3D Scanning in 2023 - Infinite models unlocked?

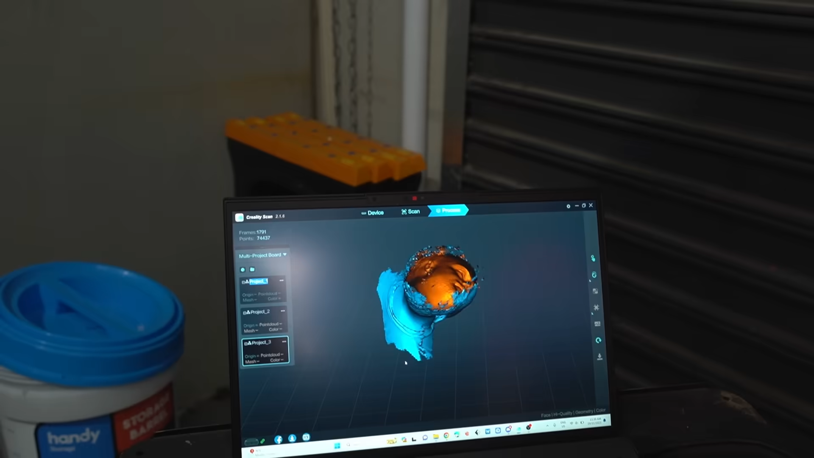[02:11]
My head looks about as empty as is in reality so it's getting top grades for accuracy.
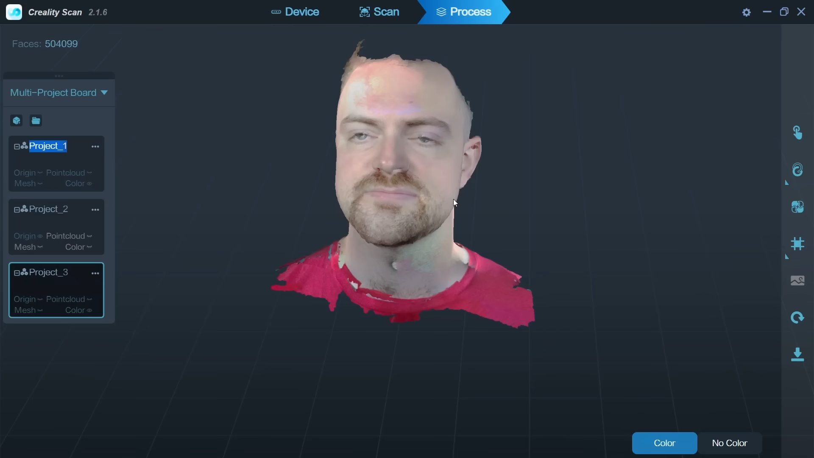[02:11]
I love looking at the inside of your face from the top of your head.
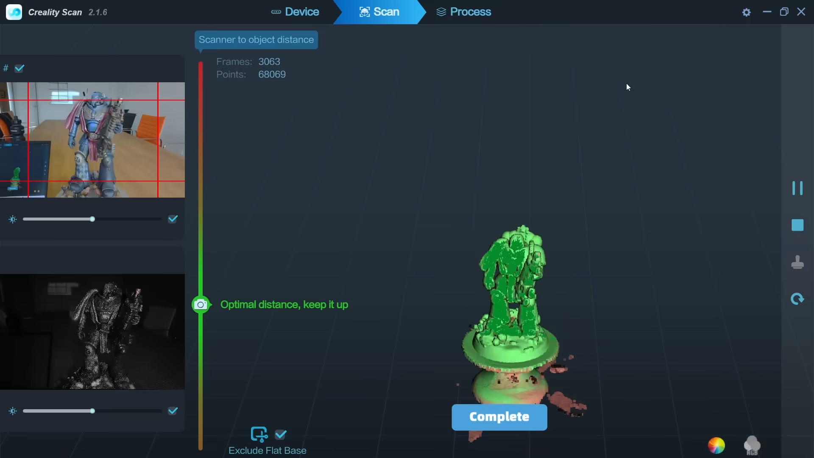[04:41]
However, I was absolutely delighted to find that I had absolutely no holes in these models.
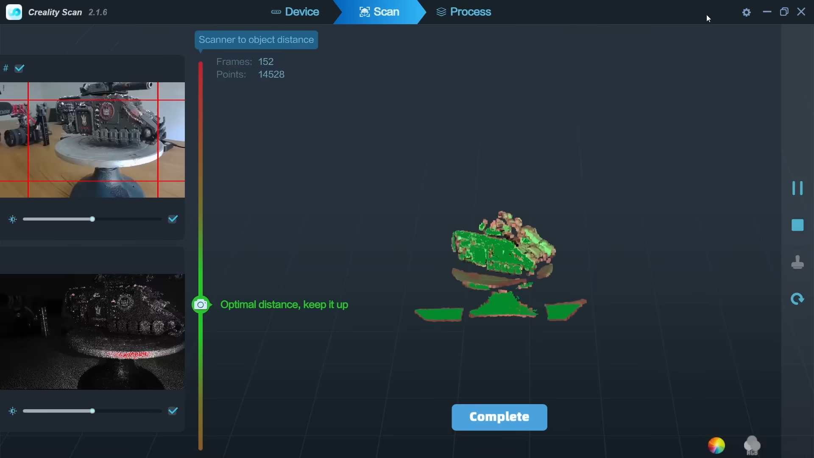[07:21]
I do honestly really like the tracking
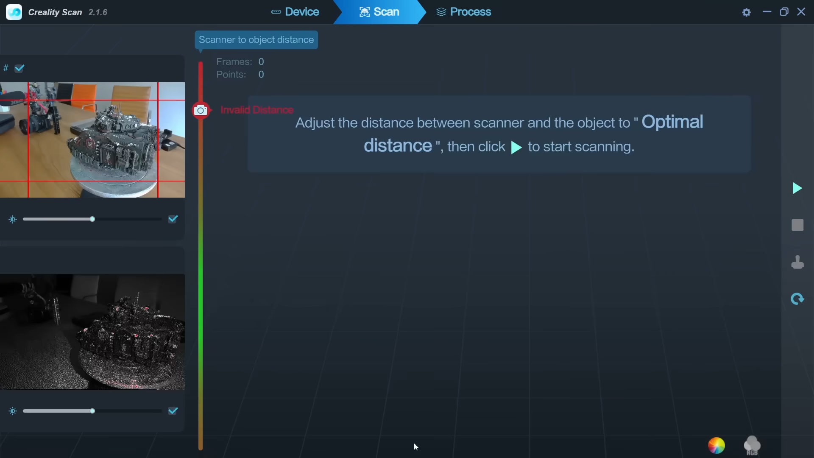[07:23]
technology that lets it re-find very quickly where you are up to. And the fact that you can just sort of hover on an area,
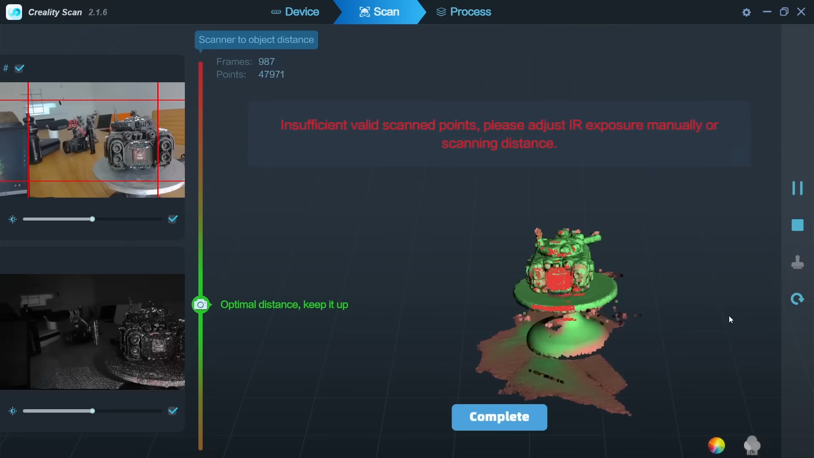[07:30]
and it keeps tracking and working out what's there, that's really good.
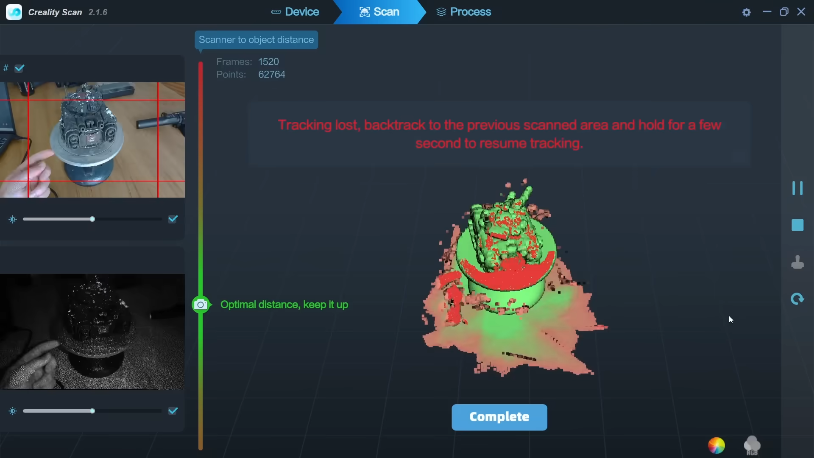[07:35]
Just waiting until the model turns green is really intuitive. If it's not obvious, I don't have a lot of experience doing these scanning things.